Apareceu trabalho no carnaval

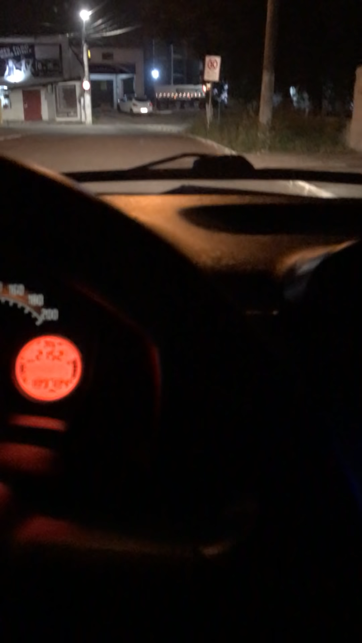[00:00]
Estamos chegando aqui agora no endereço, aqui já é uma área mais urbana
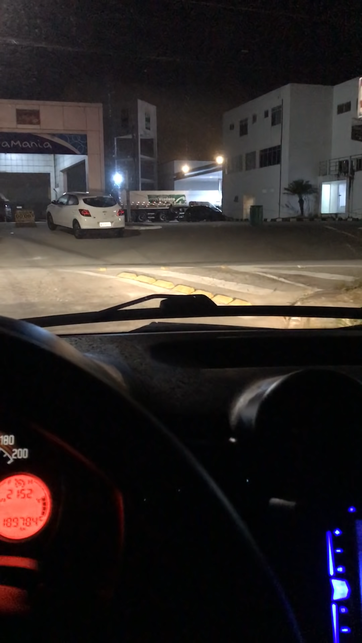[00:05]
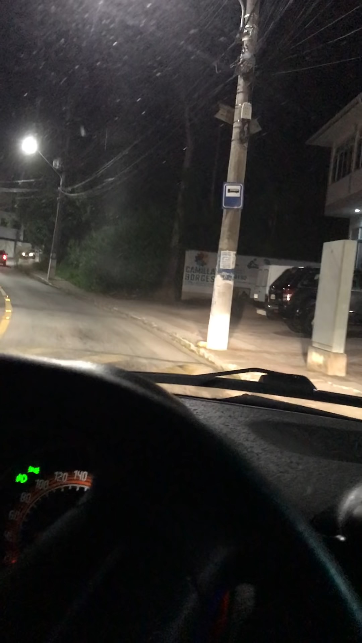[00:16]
Vamos embora
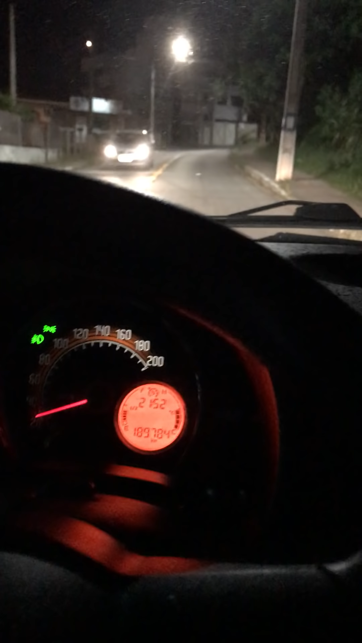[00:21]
Agora vai a entrega E aí turma, estou chegando aqui no endereço, aqui é a Pedra Branca
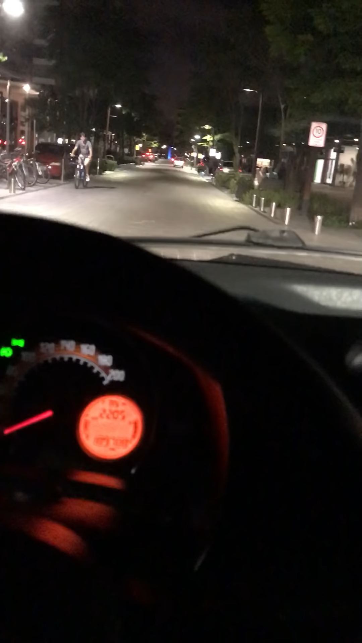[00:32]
Olha como é que é as pracinhas aqui,